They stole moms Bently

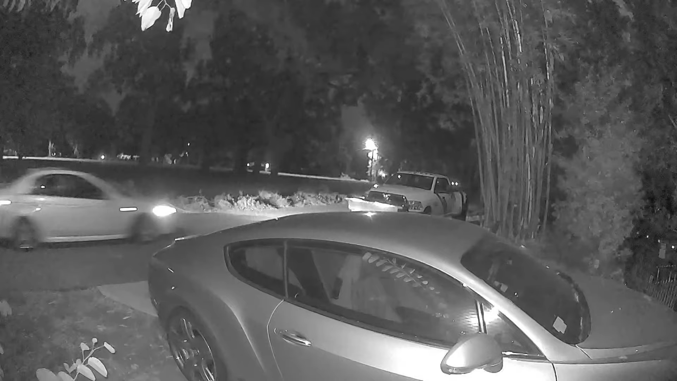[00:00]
and this is how my mother's car gets stolen the guys are driving by scoping area out I slowed it down just to kind of show what kind of car was which I have no clue if anybody in Orlando knows whose car that is comment below okay so I sped this up a little bit here and they come around a corner they opened up my truck because dummy left this truck open with his mother's keys in the glove box because what ended up happening is when my mother
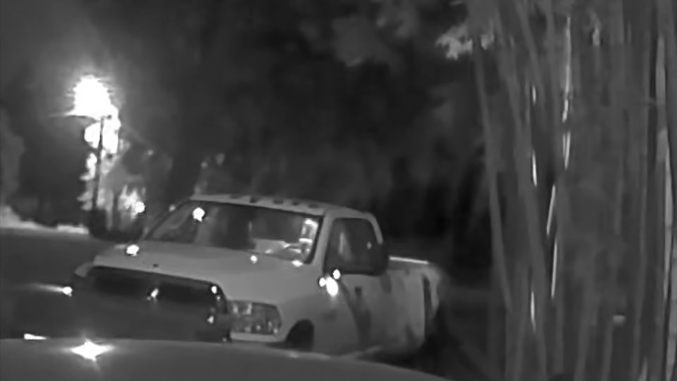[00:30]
was leaving town she said here's my keys and she left in my cup holder well I threw them in a glove box so they found a key and that's how they got into my mother's car but after all of this and while I'm editing this video you know what I'm happy that the doors were the door was left open because you see this guy he's coming up here he's trying to open it oh this is where the camera gets the camera stops recording and then it restarted again but I guess
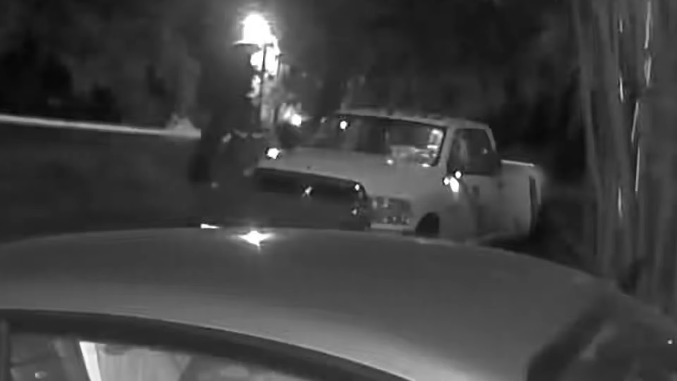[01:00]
somebody pressed the button now and unlocked my mother's car because now now the lights go on they're playing around over there he gives them a key and
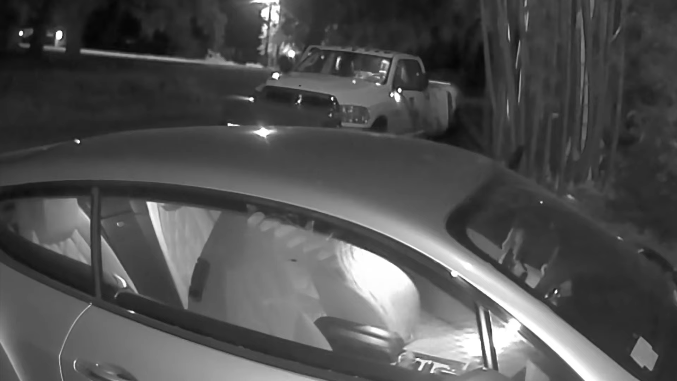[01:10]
there it is this is where he starts to look through the car and I can see he grabs a wad of keys so hopefully my mother didn't have anything important over there there you go he grabs some keys but they drive off and then you'll see they they go down a block they go about four miles and back it into a parking space which from the tow truck driver I found out they back it in so nobody can see the license plate
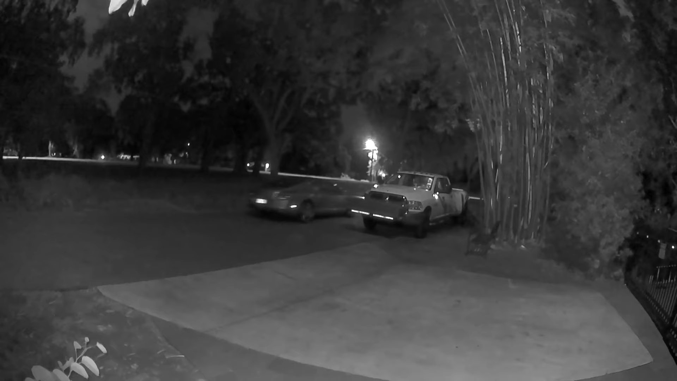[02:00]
where they drive it off and again you know I'm happy that I left it unlocked I don't know what your train of thought because you'll see they park it next to somebody that has busted out windows so they didn't break my mother's windows